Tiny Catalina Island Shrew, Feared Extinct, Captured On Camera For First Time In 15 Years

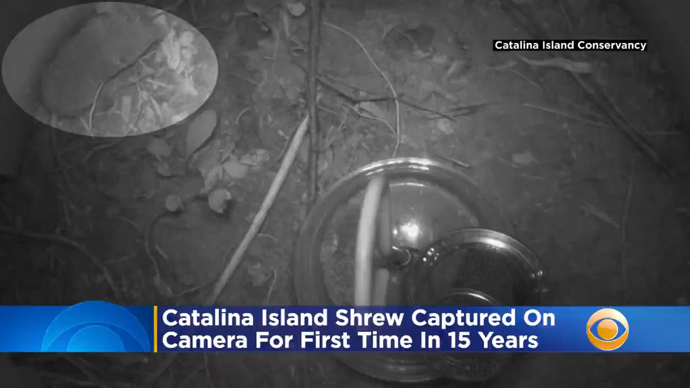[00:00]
A Catalina Island shrew, this sort of mouse-looking creature, was spotted in the wild for the first time in more than 15 years. The small creature is native to Catalina Island and had been feared extinct.
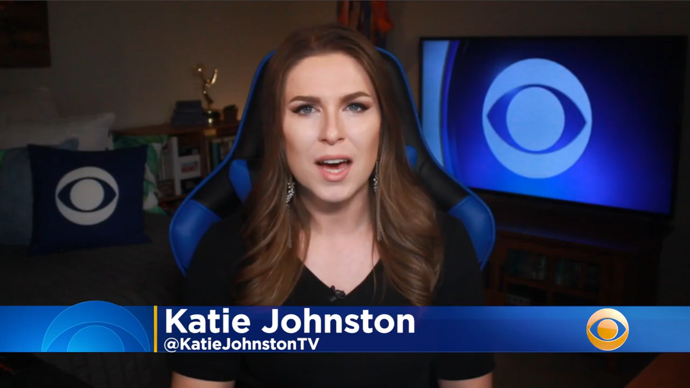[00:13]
Adults are just around three and three-quarter inches long, weighing just under four grams.
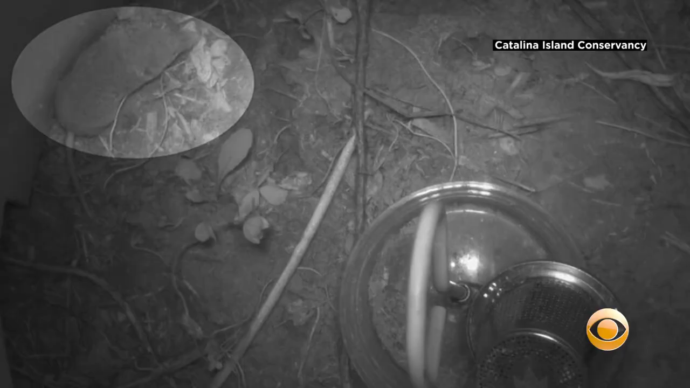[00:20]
Well, it was spotted on a remote camera and it's the first time since 2004. Katie Johnston for CBS LA.